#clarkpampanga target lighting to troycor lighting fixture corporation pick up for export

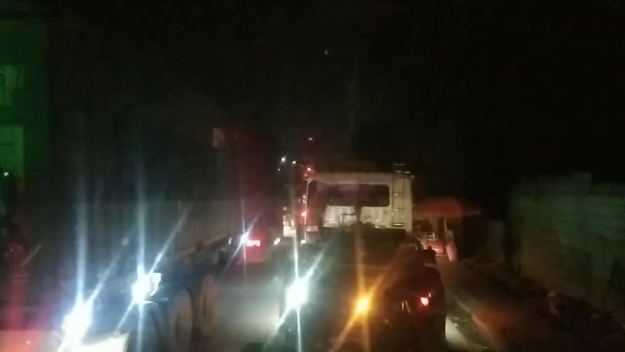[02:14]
Yan. 1:58 AM na ng madaling araw. Malayo pa tayo sa NCT. Nakasingit pa tayo. At hindi natin alam kung oras tayo makakapasok. Yan, in-update ko lang kayo. 1:58 AM na.
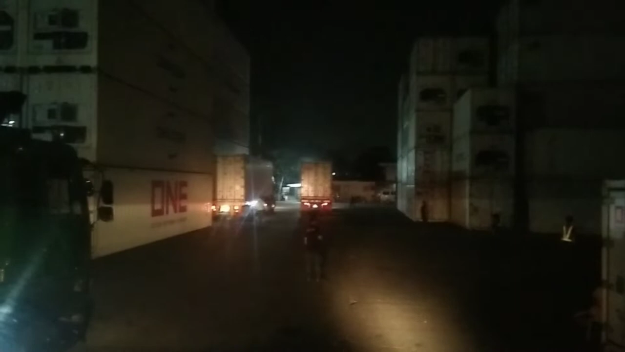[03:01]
3:34 AM na ng madaling araw. Yan, nandito na tayo sa loob ng NCT. At nakabuka na ako sa pasukan. At yan, magpapatong na tayo.